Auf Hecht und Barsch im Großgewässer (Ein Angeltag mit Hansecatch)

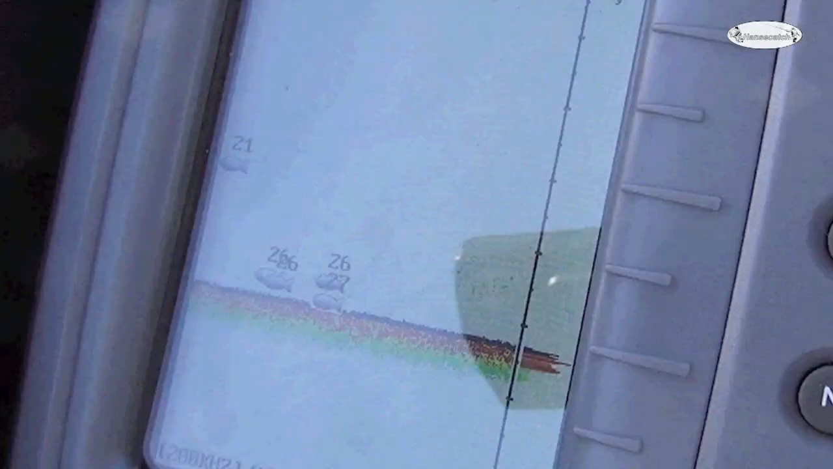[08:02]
Und wenn wir dann schöne grundnahe Bewegungen auf dem Echolot gesehen haben an Fischen,
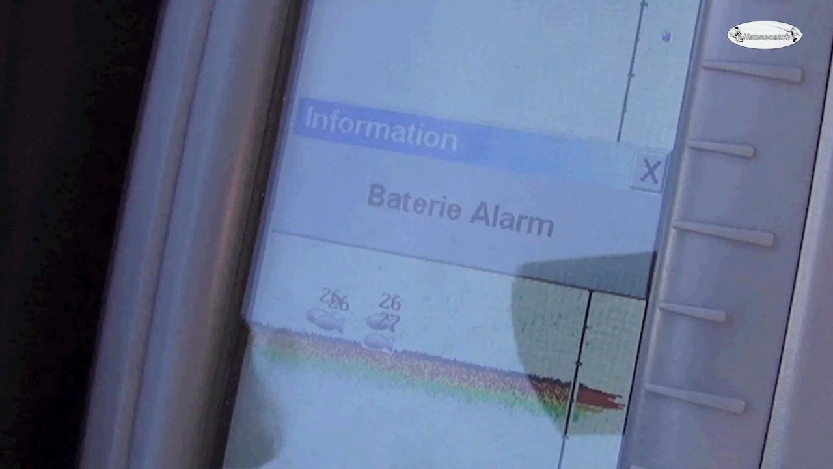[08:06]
dann sind wir davon ausgegangen, das sind Barsche und die haben wir dann auch befischt.